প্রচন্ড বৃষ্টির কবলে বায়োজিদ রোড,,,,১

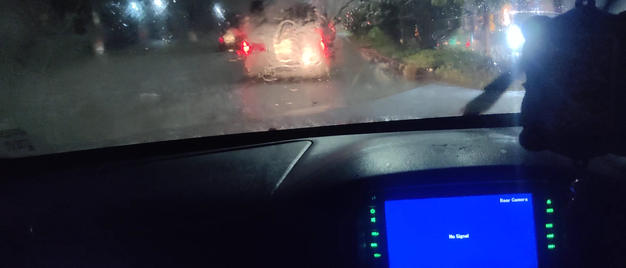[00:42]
এটা বন্ধ কি লাগে বন্ধ যাবে তো ভাই এটা বন্ধ কি মনে হয়